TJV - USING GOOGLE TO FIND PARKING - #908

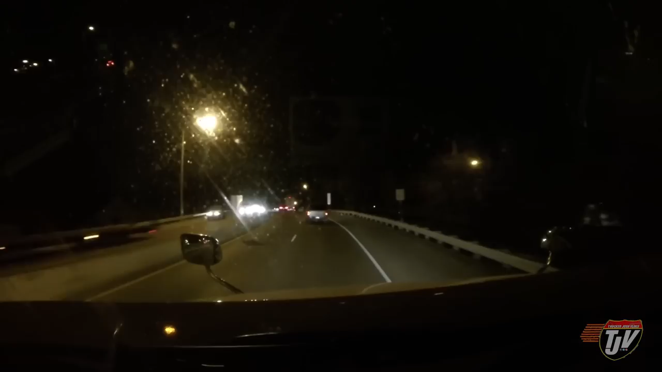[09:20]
So I have another six hours I can drive tonight yet, so I'll be driving a while. Oh, that guy's in a hurry with his Toyota. Toyota. Or was that a Ford? He's got no taillights on that thing. Toyota's coming out with some pretty impressive full-size trucks. I just don't know how good they're going to do in the North American market. I mean, it's a lot of pride that pickup truck owners have in either owning a Chevy, Dodge, or a Ford, you know.